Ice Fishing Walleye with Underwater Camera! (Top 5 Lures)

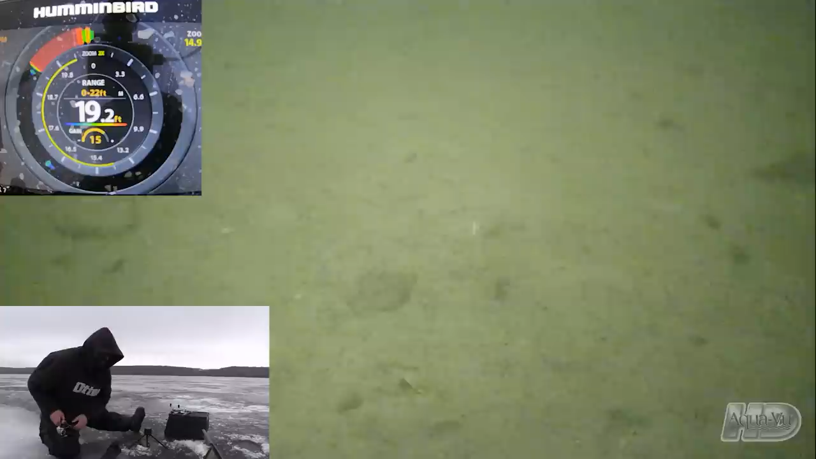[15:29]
On screen: depth 19.2 ft
Oh, just changed bait, something a little bit smaller here. Another type of bait. I knew I shouldn't have said, look, he's coming again. There we go. He hardly has that hook in his mouth. I could tell by the underwater camera.